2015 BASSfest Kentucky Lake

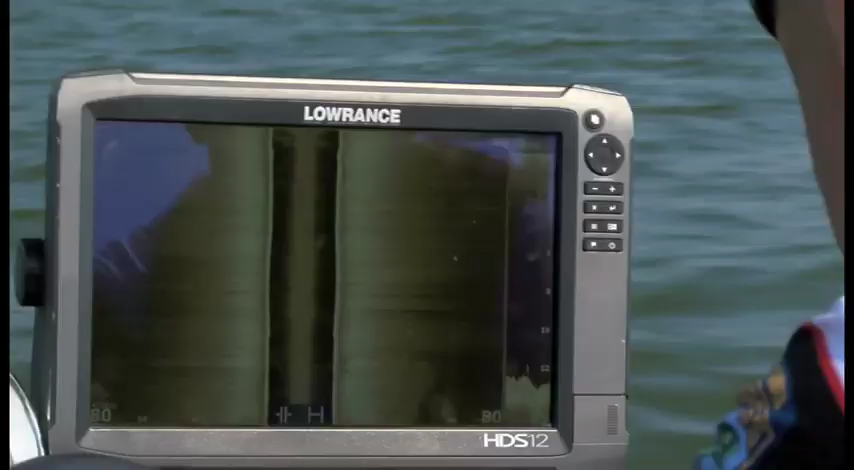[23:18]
Edwin Evers said one of the biggest keys on Kentucky Lake during this event was getting behind his
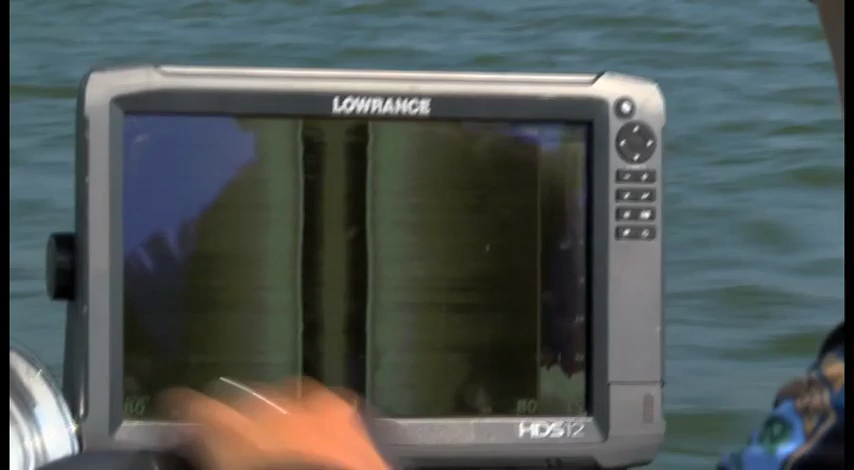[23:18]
steering wheel and finding isolated schools that have not been found yet.
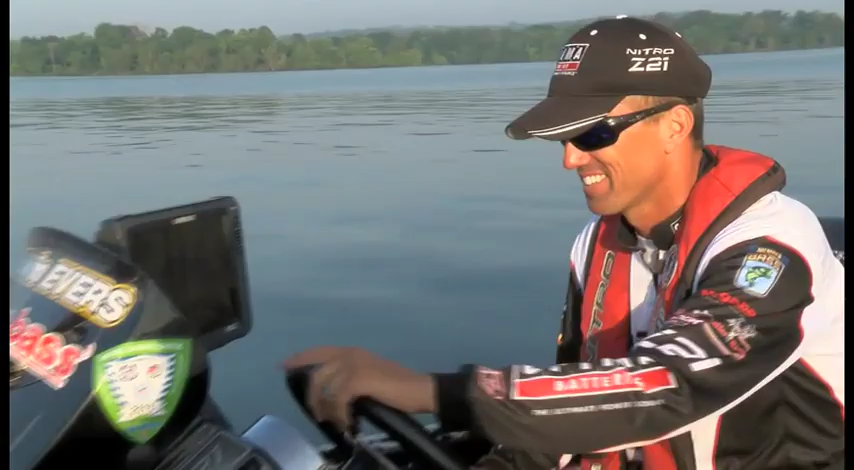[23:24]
Edwin Evers, every day of this tournament, has had to relocate these giant largemouth.
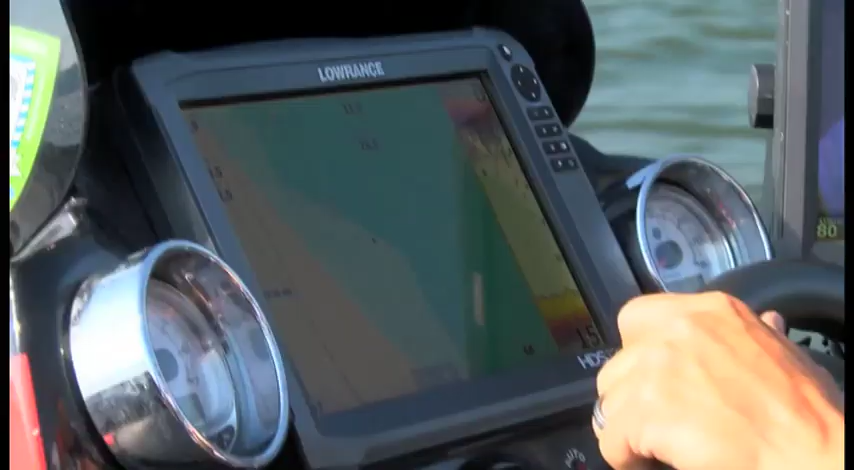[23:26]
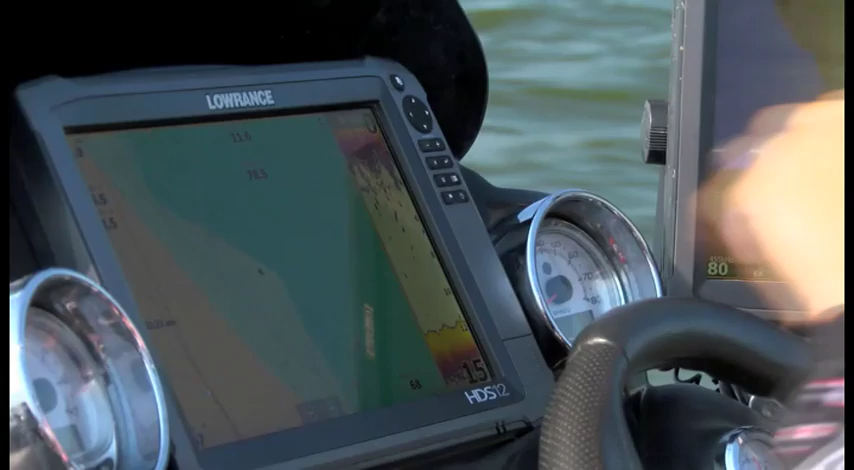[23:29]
Electronics are your lifeblood, ledge fishing. It's everything. I mean, you look here, I got thousands of waypoints just,
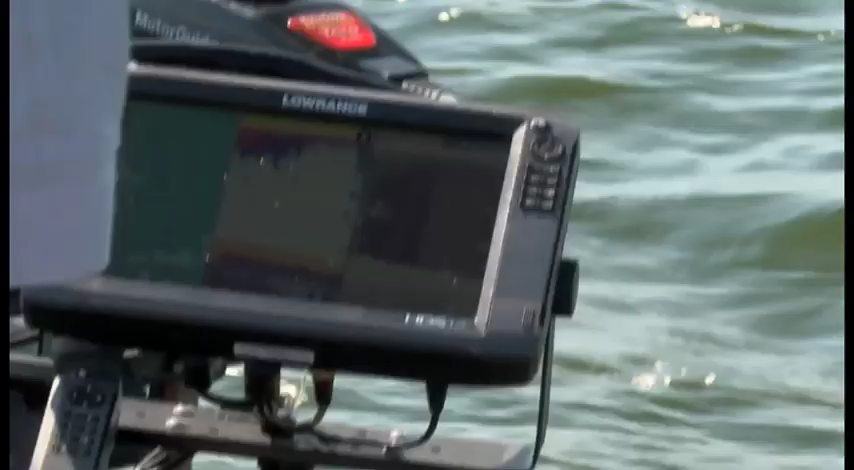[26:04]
I'm seeing a few fish down through here. No groups, but we're getting real close to where they're at.